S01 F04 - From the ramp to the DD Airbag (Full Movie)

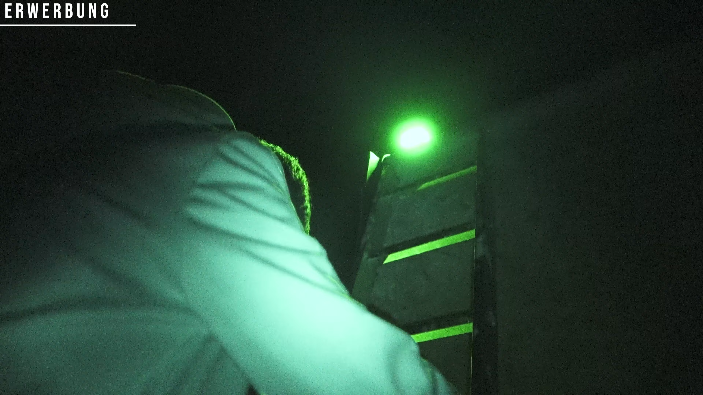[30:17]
Oh Bruder, ah, da kannst du nicht reingucken.
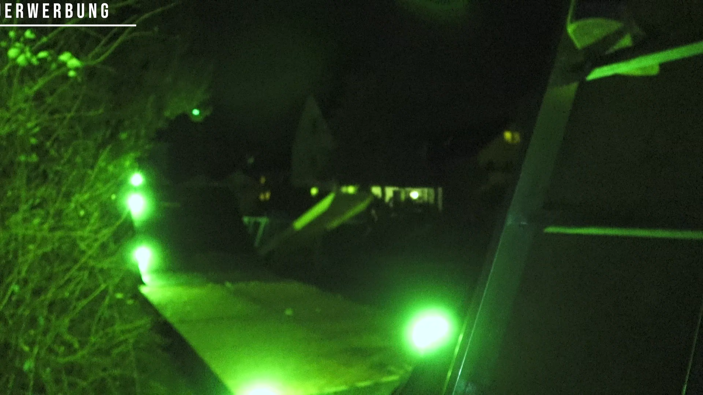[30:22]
Oh nee, ne. Muss ich auf meinen Arsch schwimmen.
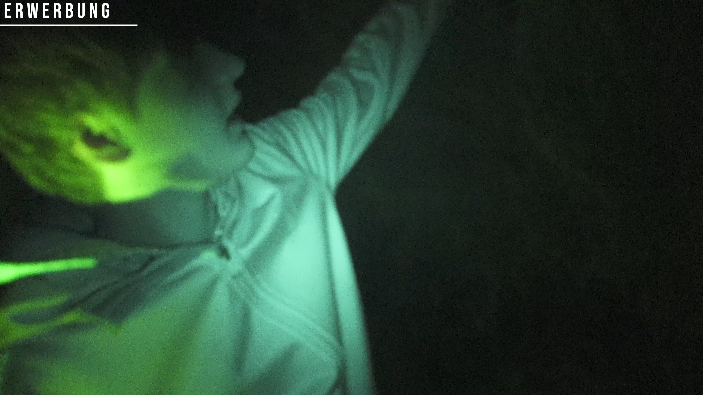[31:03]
Wie hoch sind wir jetzt hier? 3 Meter.
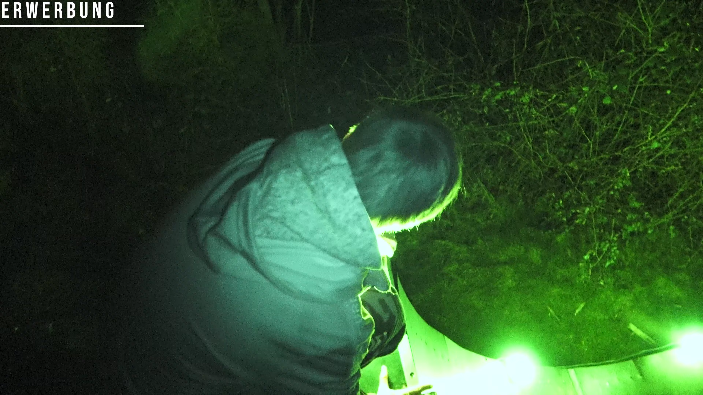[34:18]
Ich kenn dich doch jetzt schon. Ja, ach du Scheiße, der Boden echt eine Wendeltreppe hoch. Oh nee, ne? Und jetzt weg. Oh. Wie hochgehen ist echt kein Spaß, Leute. Das ist echt. Oh. Oh, Bruder. Okay. Boah.
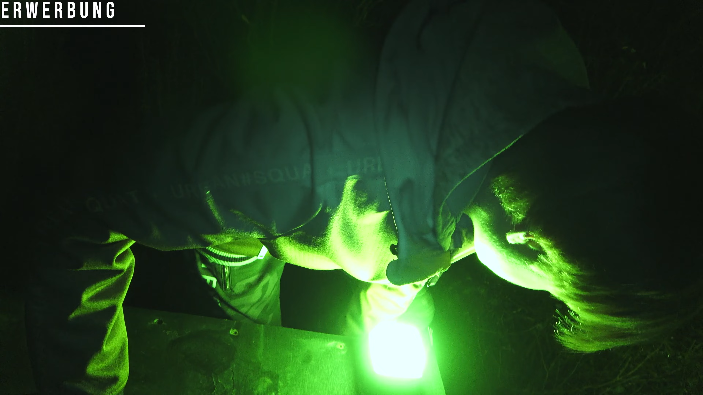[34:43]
Du siehst nicht die Treppenstufen, das ist das Ding. Oh.
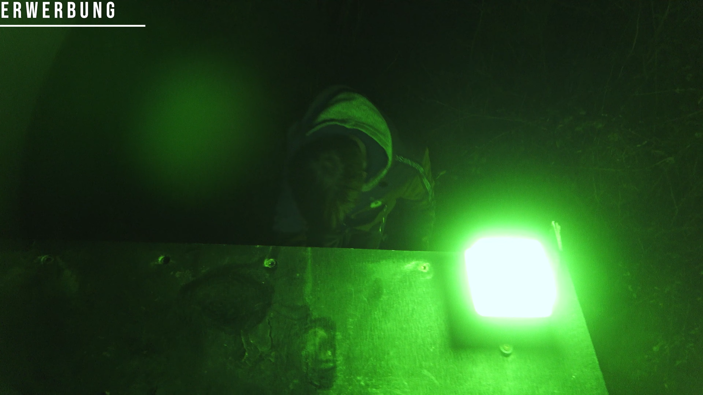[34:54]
Bleib mal oben. Bin mal runter. Hallo! Das ist schon heftig, ne? Also wenn Zombies kommen, sind wir unsicher. Lass mal so sagen. Also die Leiter hat glaube ich 3,40. Weiß man noch 3,40 Meter die Leiter. Irgendwie so 3,40 Meter, 3,50 Meter hat die.
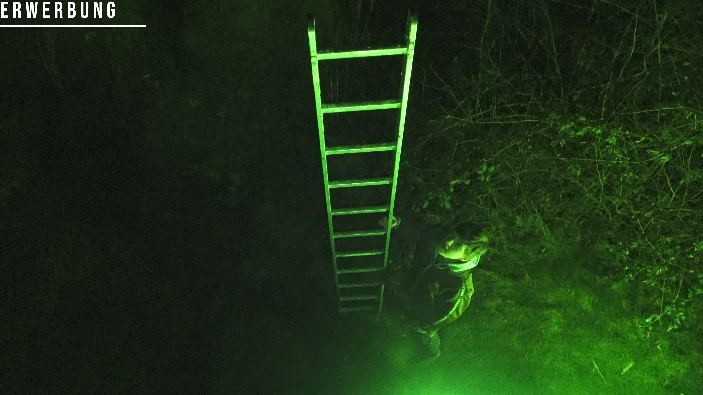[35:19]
Das ist schon heftig. Nein, krall mal runter. Oh, Achtung.
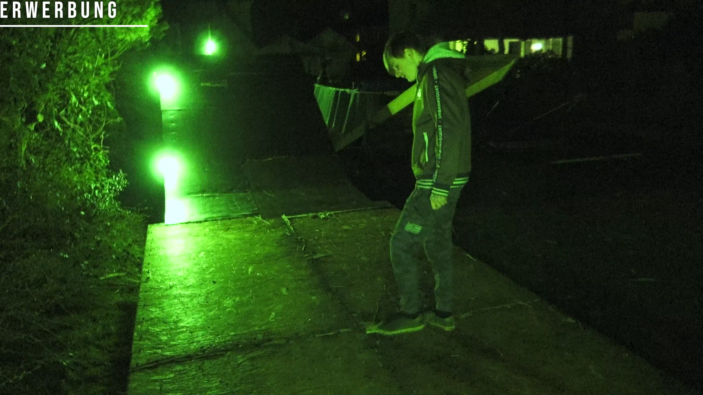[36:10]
Das verfälscht, wenn du keine Schattenwürfe hast. Okay, wir haben hier die Platten, haben wir es erzählt, glaube ich nicht. Wir haben die Platten.
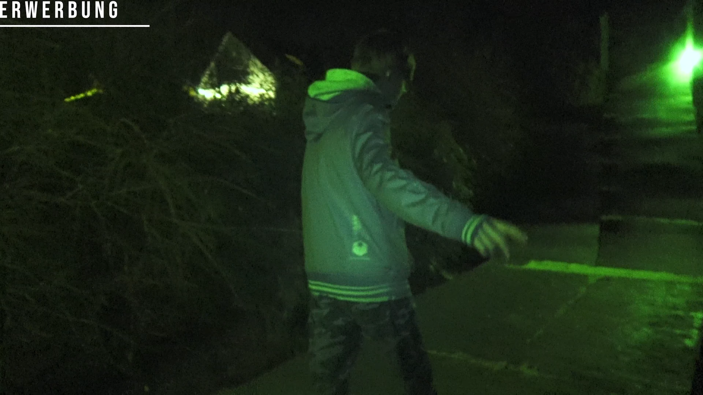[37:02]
Anbleiben. Hier war die auch untergerissen. Hier sieht man noch ein paar Reste, aber die machen wir dann erst weg.
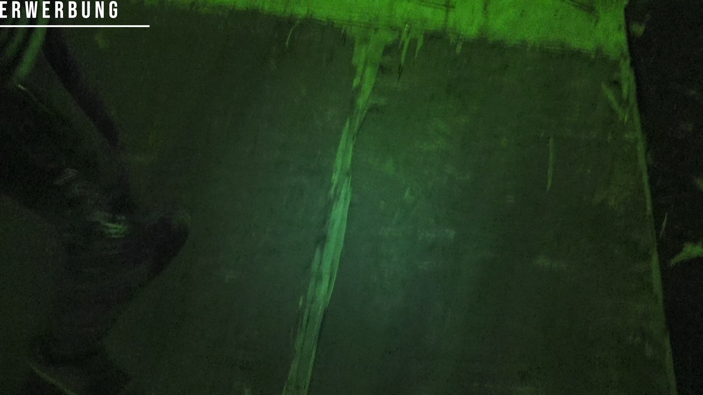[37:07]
Also ne, hier ist alles nass, aber ich muss
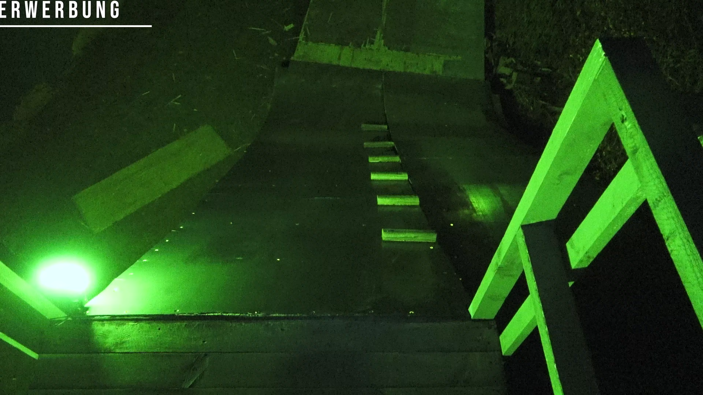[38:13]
Ich finde das ja mit Night Vision tausendmal geiler. Das sieht so heftig aus. Jetzt sieht man das eigentlich erst.
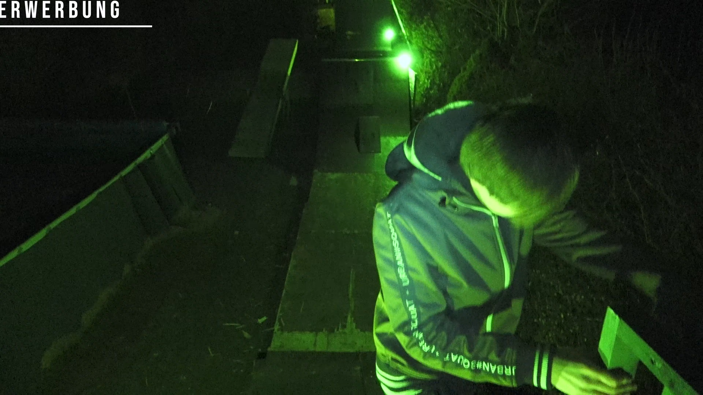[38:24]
Bei Tageslicht sieht man das nicht. Wie hoch das wirklich ist. Ja, wie wenn du hier runterfährst. Komm jetzt echt rüber. Ja. Hier, ich zeig dir das.